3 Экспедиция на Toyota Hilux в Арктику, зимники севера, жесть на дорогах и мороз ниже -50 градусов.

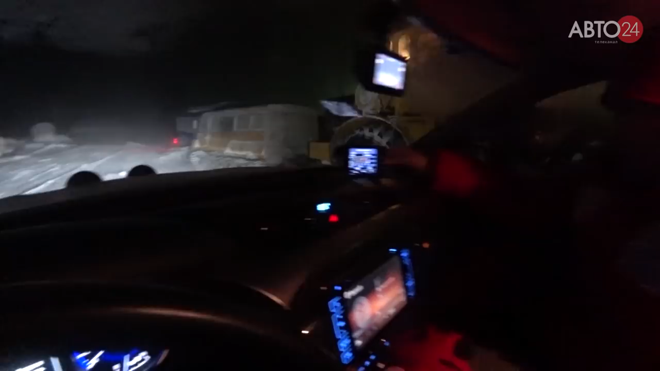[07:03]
Вот и экспедиция вскоре после наступления темноты вышла к базе нефтяников.
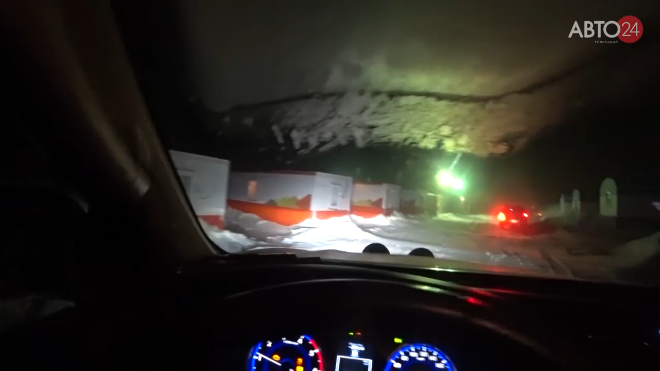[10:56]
Можно сказать, просто нас не пустили дальше, сказали, вот вам индивидуальный вагончик, вот вам баня, вот вам столовая.